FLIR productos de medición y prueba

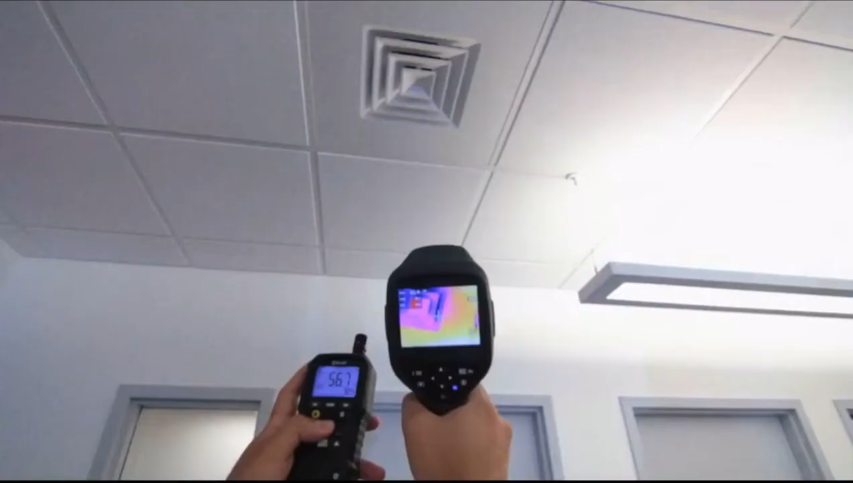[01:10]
perfecta para las áreas de inspección de difícil acceso o peligrosas.
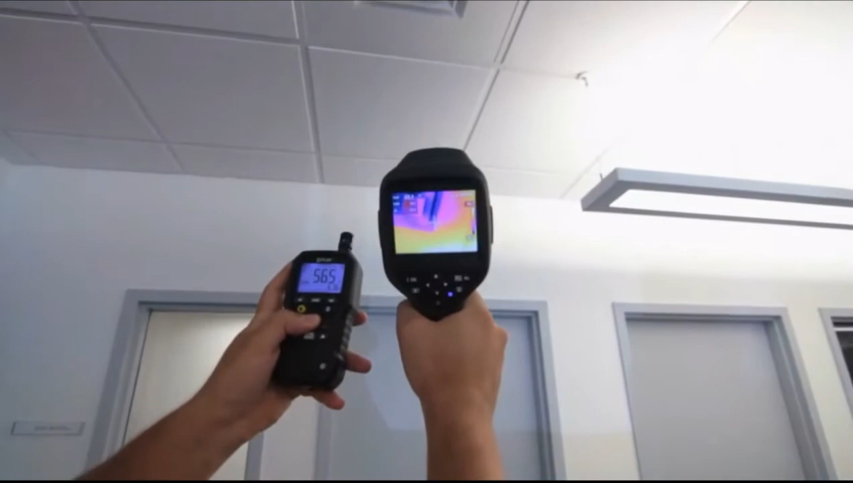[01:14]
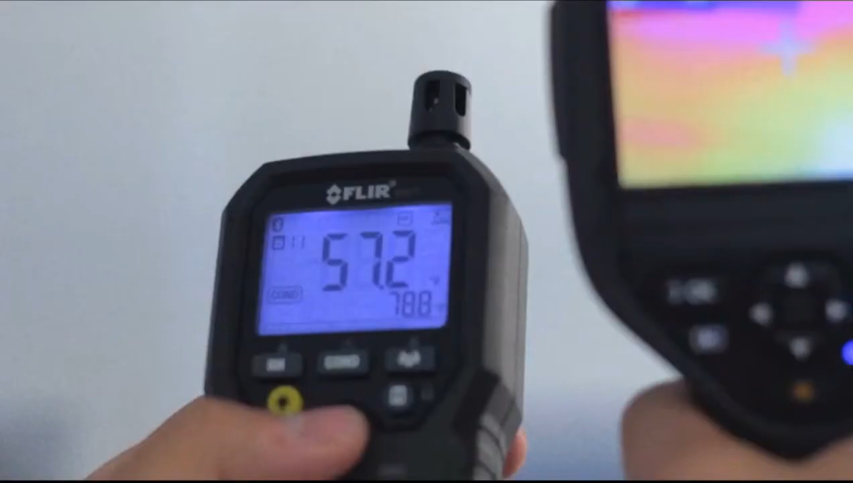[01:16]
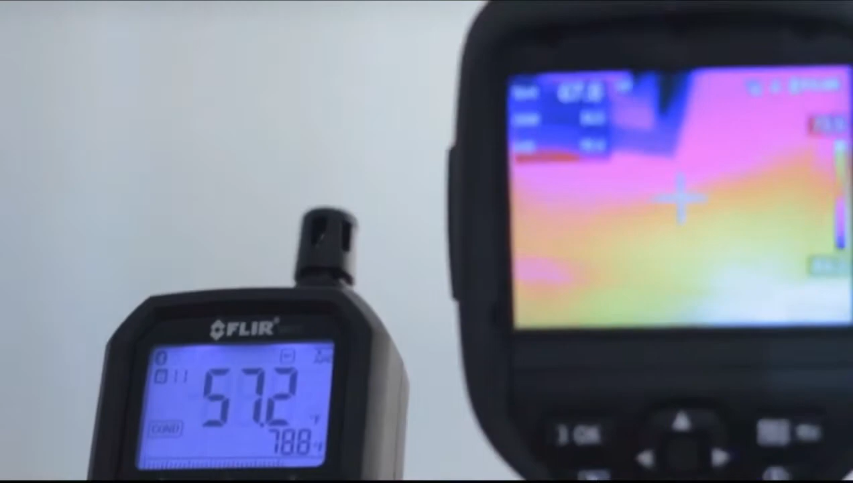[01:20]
Sumado a la capacidad de enviar sus lecturas a compañeros de trabajo,